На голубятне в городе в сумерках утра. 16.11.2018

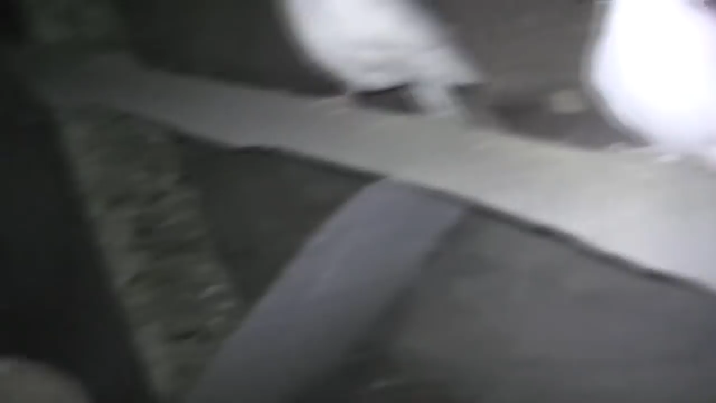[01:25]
у меня сидят раз два три 4 5 6 7 8 9 10 10 11
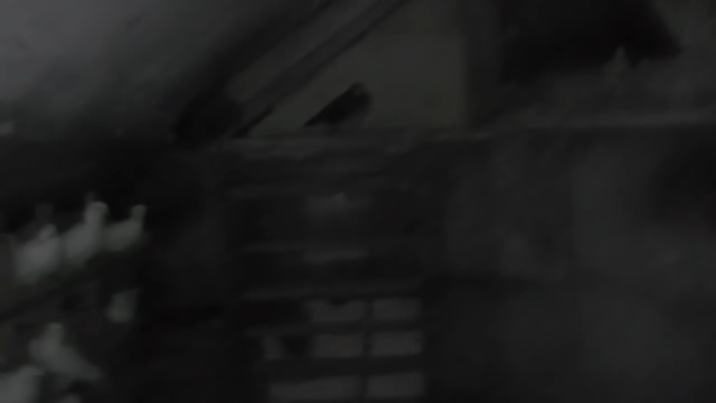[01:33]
там черныши сидят 11 12 13 14 15 16 17 18 19
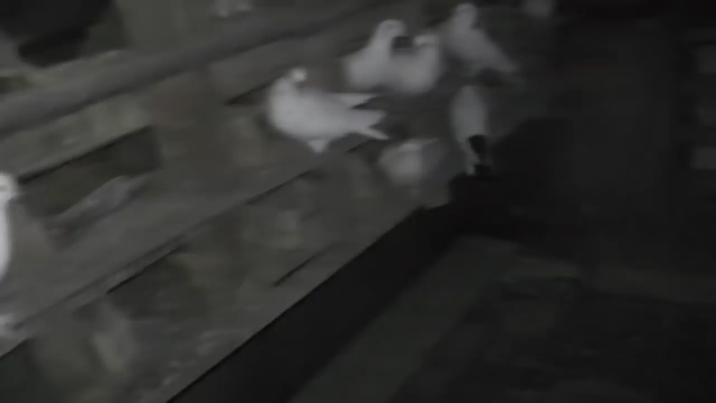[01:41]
20 21 22 23 24 25 ну значит 25 больше
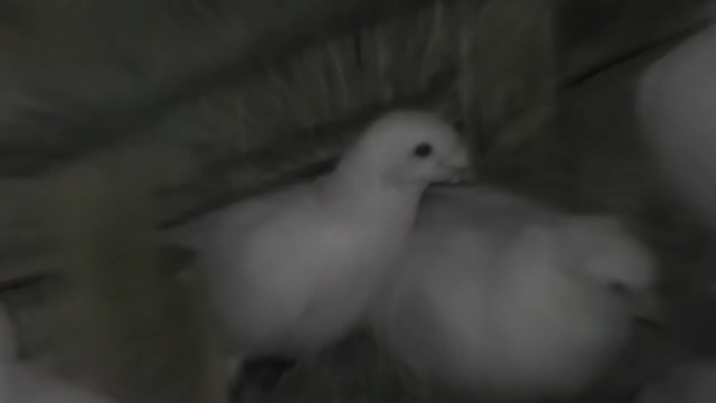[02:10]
называется лишь какой носу ней сплошняком а этот вот какой
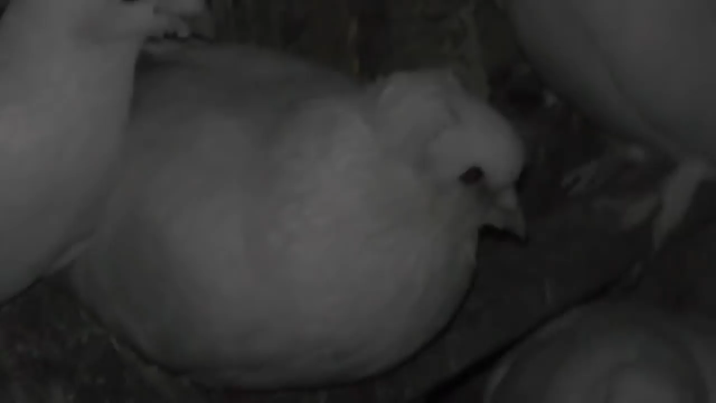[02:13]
заметно это самочка от нее уже потомки пошли они у меня